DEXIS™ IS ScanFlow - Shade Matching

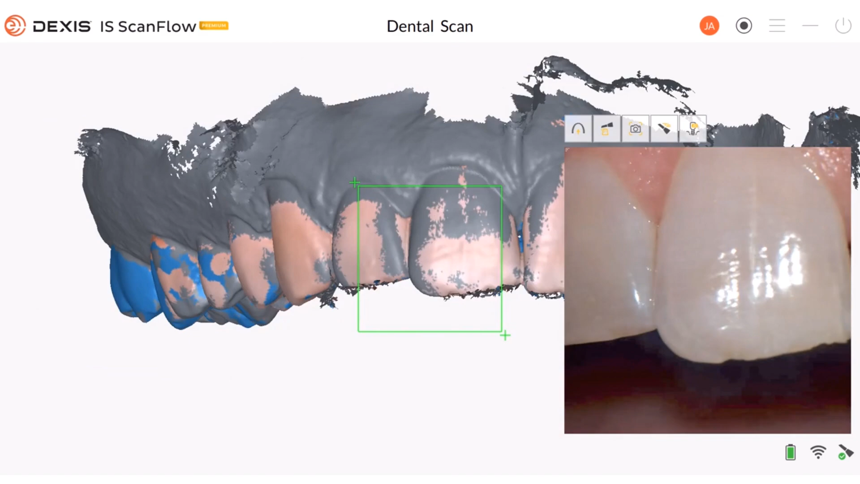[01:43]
The soft tissue is highlighted in grey. Scan these areas to capture the shade information and remove the blue highlights.
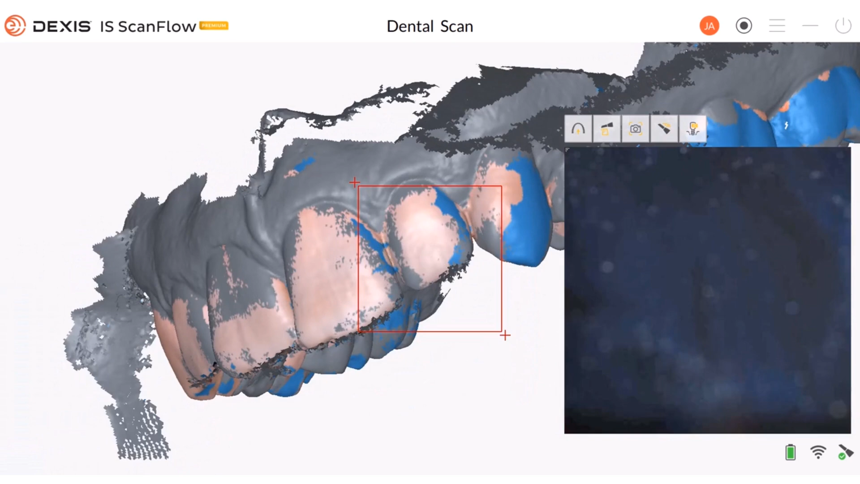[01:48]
Once you have finished scanning the teeth, go to your check tool